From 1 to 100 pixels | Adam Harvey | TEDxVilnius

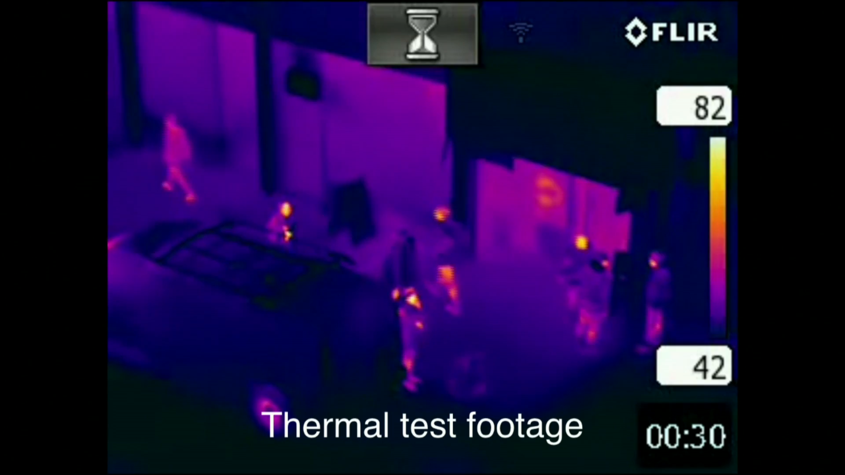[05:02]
and one of the people is wearing the anti-drone burka. If you look in the center, you can see a slight difference in the tonality. And now when I play it, you'll see the motion, and it'll be very clear. And the legs were deliberately left not concealed.
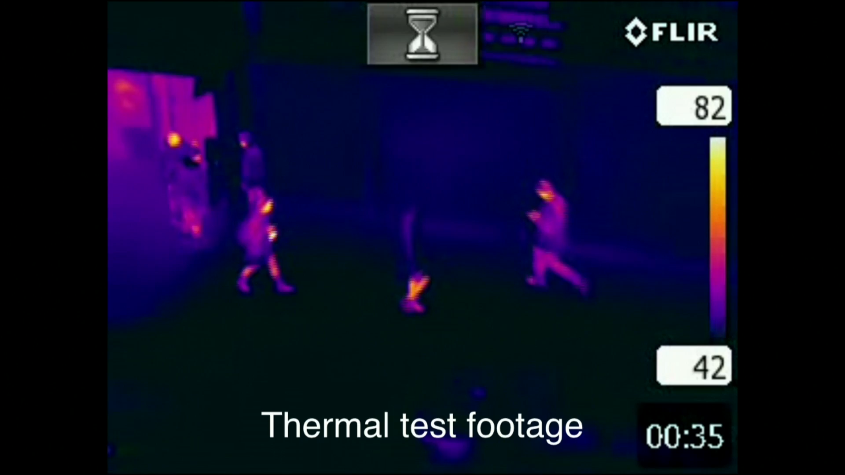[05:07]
But of course, now that you have the idea and the technology